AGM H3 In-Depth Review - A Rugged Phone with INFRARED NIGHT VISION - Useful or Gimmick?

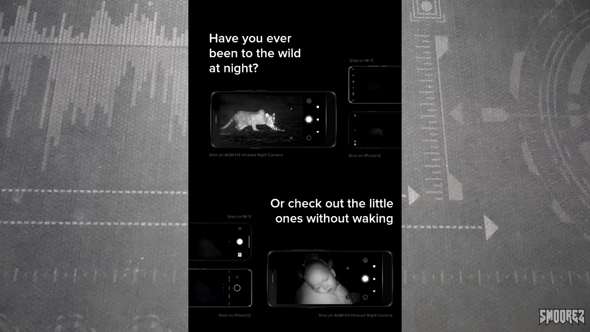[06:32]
The next block of pictures are pretty much the same as the last except we're in the wild and the comparisons with the iPhone 12 and Mi 11 are also there and as I said before, it's not really a good comparison. But anyways continuing on.
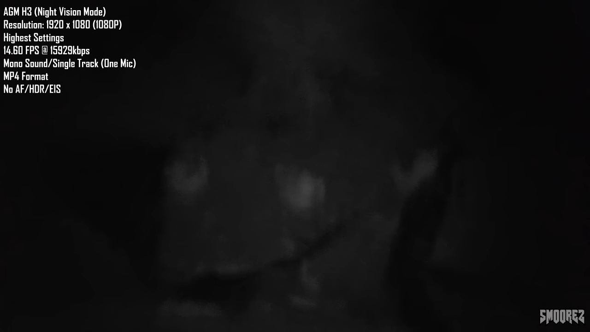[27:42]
So we'll go down to the frogs there, like so. And you have to get up really, really close to actually get the detail of them for the night vision mode to work.
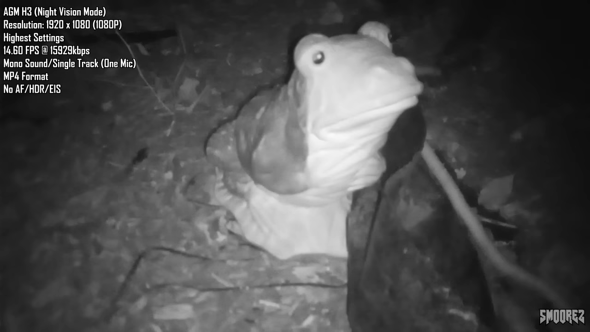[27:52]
It's not as bright as the advertising actually says. It's kind of a bit dull. Because if I point it like so, the tree, and then going up towards sort of the flowers, yeah, you can see, you know, there's some detail going on. There's no autofocus either. It is just completely fixed. But yeah, going up really close, obviously, yeah, you can start to see everything.
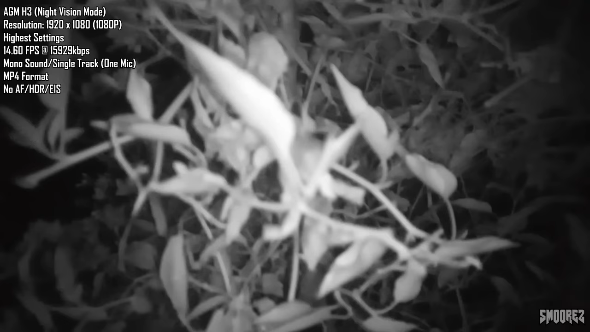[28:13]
You can do a two times zoom. Oh god. Okay. Let's not do the zoom. The moon has decided to disappear, but holding it up to the sky, it's all dark. So you've got to come back down for it to sort of work.
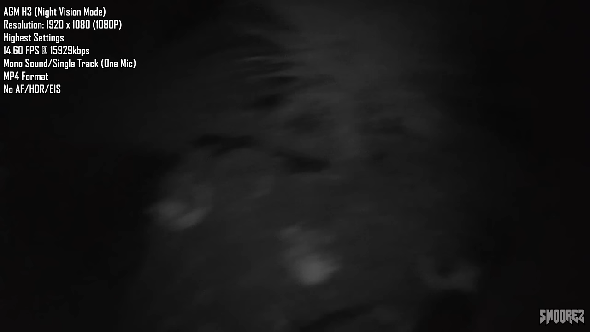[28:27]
You get the idea of what's going on, I think.
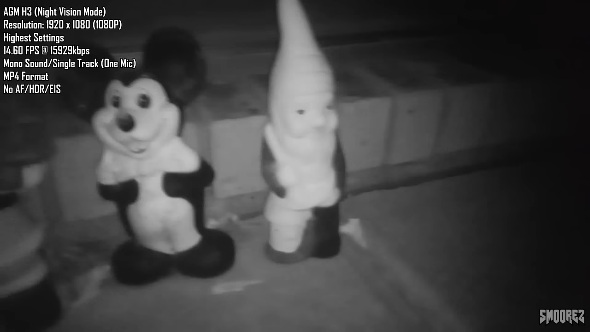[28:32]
And the three muppets, as per usual, things changed here, except they're in complete darkness, and you can see them. So that's me pointing at the lemon tree. I'm about five meters away from the lemon tree at the moment, and you can't even see it in night vision mode.
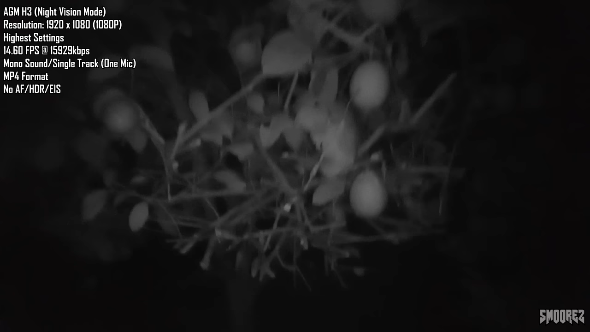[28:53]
So it's definitely a bit of a letdown with the night vision camera, that's for sure. Brick wall pan like so. Nothing special here. The bolts are somewhere. They're there. There you go. Stuart looks a little something like that. He looks pretty happy in the darkness. Yeah, it's good. No point doing the faraway air con, because, well, you can't see. You can just see the fence, and that's completely it.
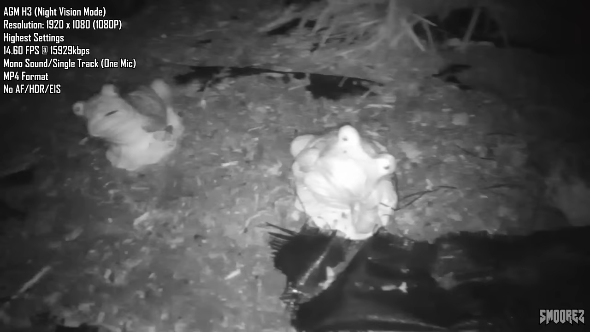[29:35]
So I don't really see the point of it.
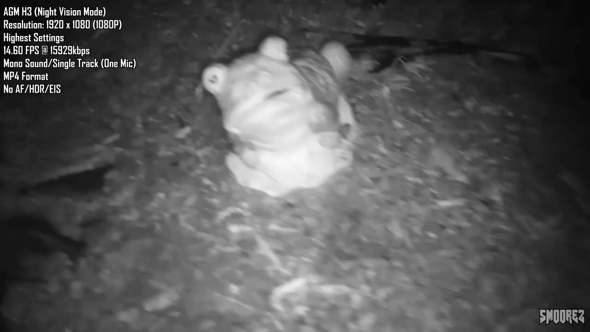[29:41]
You could just use the LED that's built into it, and it's no problems at all. And this doesn't have autofocus or anything. You can pull off better shots with just the LED flash.
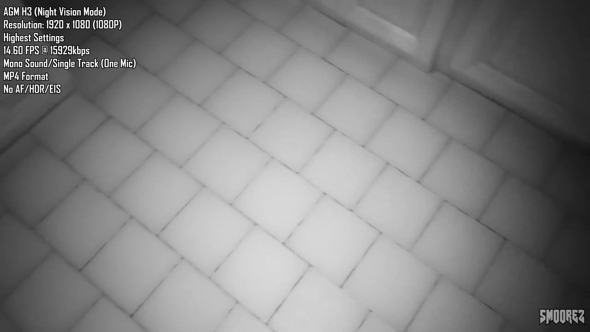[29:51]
I mean, I guess if you wanted to do a found footage film inside of your own home with this camera, you can, because this is in complete darkness. Ripley's somewhere.
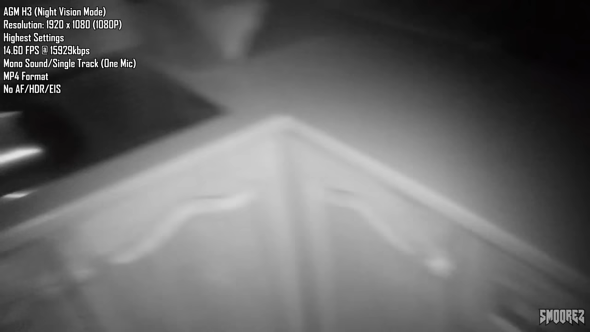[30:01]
Oh, there. I need to do the dishes, but you know what? That's fine. I'll do it another day.
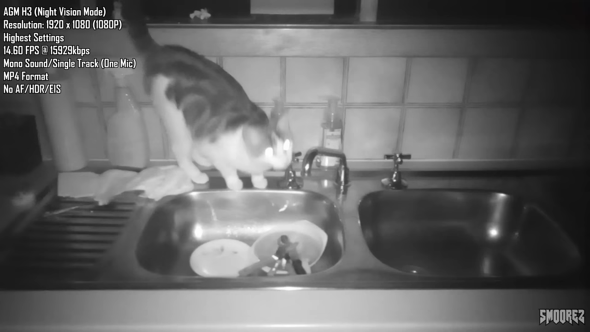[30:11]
She also likes the sink. For some reason, she sits in the sink. She plays with the water, and I don't know. I really don't know. Yeah, see? If I fits, I sits. So she'll just sit there now, and continue to watch the water dripping out of the tap.
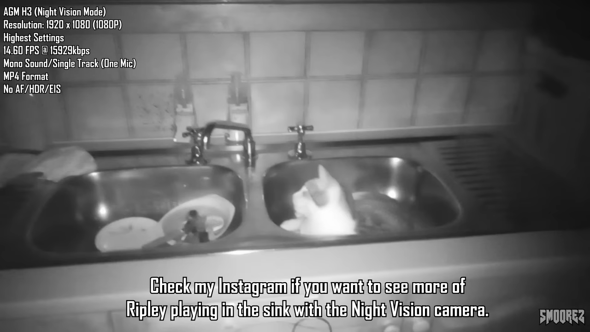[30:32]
And that's Ripley being a... Yes, I'm recording you. Night vision mode. Yes. I've only got 15 seconds to explain this, but the front camera actually can't save videos.